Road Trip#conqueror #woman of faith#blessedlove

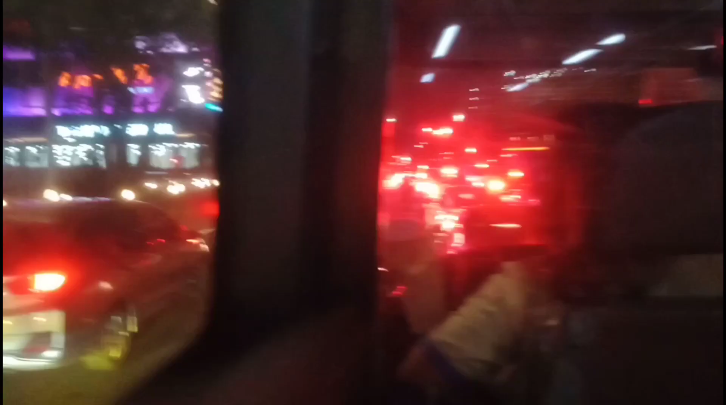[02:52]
Parang ang taas pa naman yan. At saka yung traffic lights.
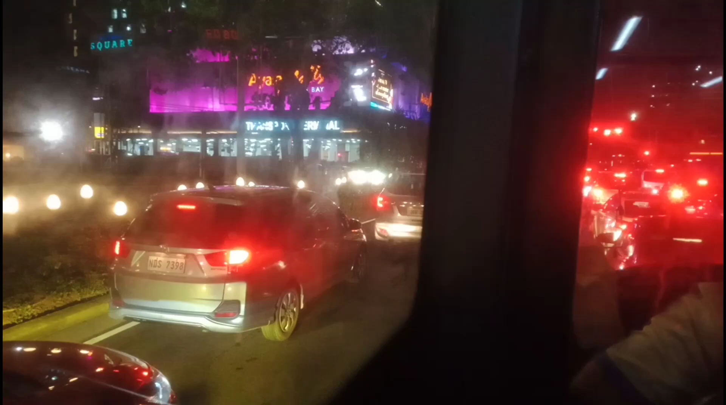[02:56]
Yung mga ilaw nung masasakyan. Parang ang saya tingnan. Iwan ko lang. Parang gustong-gustos ko siyang tingnan.